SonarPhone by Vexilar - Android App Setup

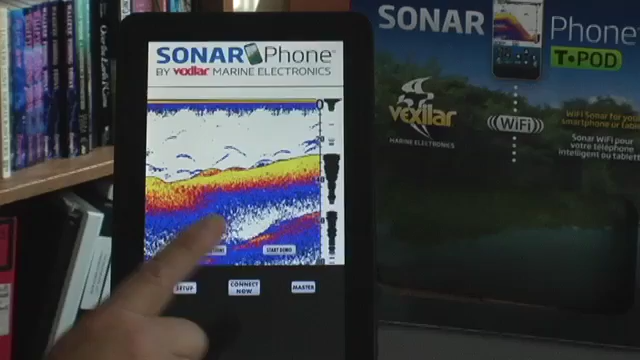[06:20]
The system will not function unless you go to master. Now that you touch the master, again, it will ask another password.
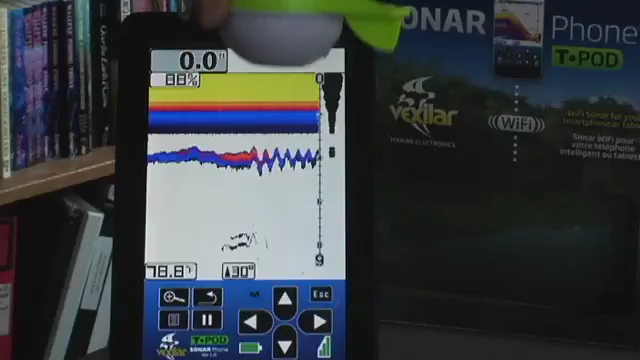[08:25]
Be aware that there is a priority going on here with your sonar phone.